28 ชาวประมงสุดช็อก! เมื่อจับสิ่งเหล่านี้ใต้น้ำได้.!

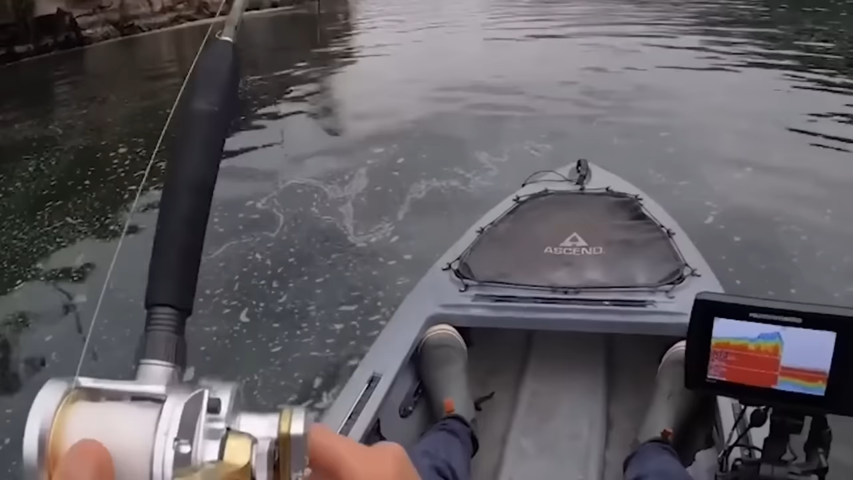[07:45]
วันหยุดแก้เบื่อหายเยี่ยมมาตกป่าเล่นผ่านไปไม่ทันไล หื้ยปากินเยอะแรงดึงมหาศาลขนาดนี้รู้เลยว่าต้องตัวใหญ่เน่ดูสิครับมันลากเหลือรอยริวตามแรงดึงไปเลยนะชายคนนี้ต่อสู่กับมันไปเกือเกือบราทีกว่าจะ